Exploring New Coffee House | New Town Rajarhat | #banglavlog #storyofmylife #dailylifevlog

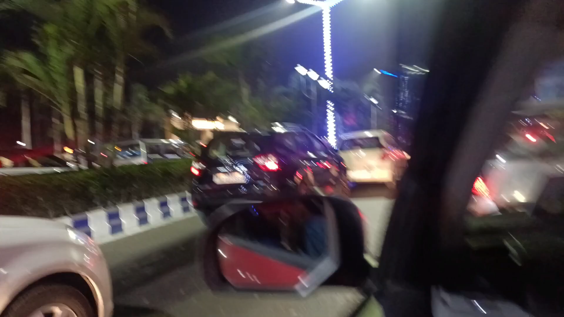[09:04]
বেরিয়ে গেছি তো ওখান থেকে অনেকক্ষণ, আধা ঘন্টা হয়ে গেছে, চিংড়িঘাটা ক্রসিংয়ে এখানে আটকে আছে, এত জ্যাম,